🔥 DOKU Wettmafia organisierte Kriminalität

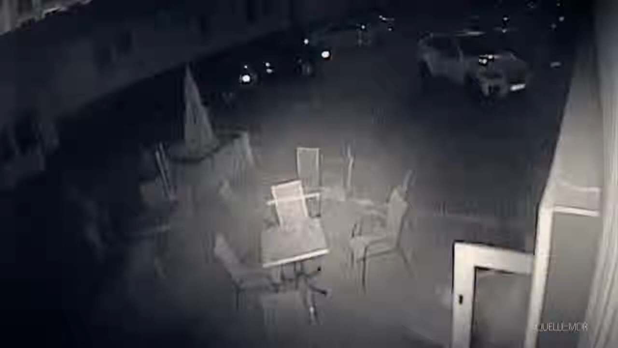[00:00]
Erfurt vor einer Spielothek. Armenische Clans gehen aufeinander los. Gefechte der Mafia auf offener Straße.